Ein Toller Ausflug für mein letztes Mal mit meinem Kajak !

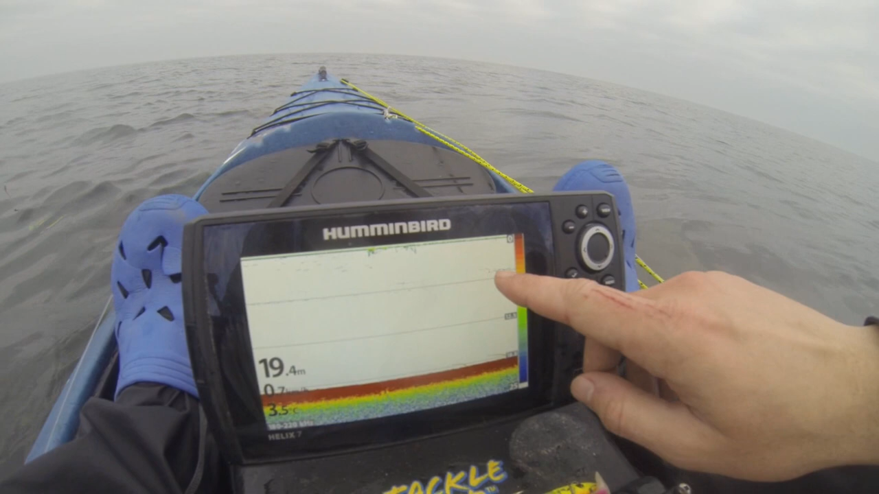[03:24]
On screen: depth 19.4 m
Michael, es gibt hier kleine Ehringeschwärme und hier zwei Dorsche. Oder vielleicht drei.
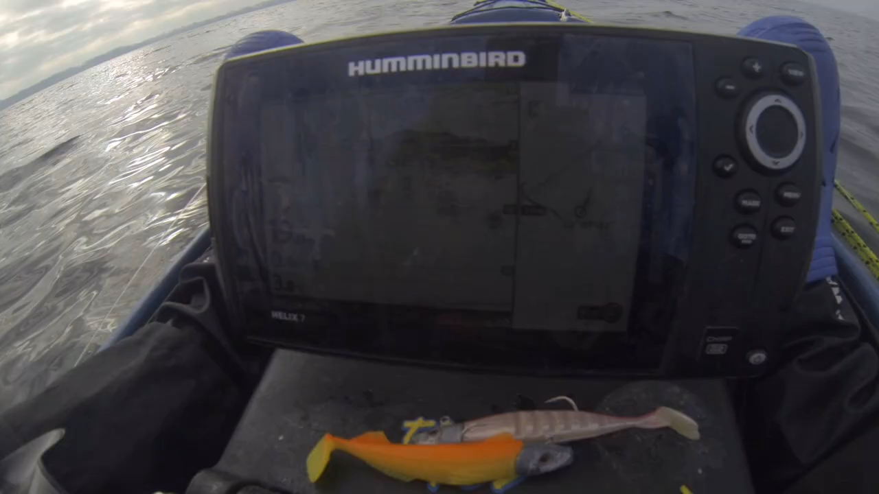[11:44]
Heringe Schwarme hier. Dorf hier noch.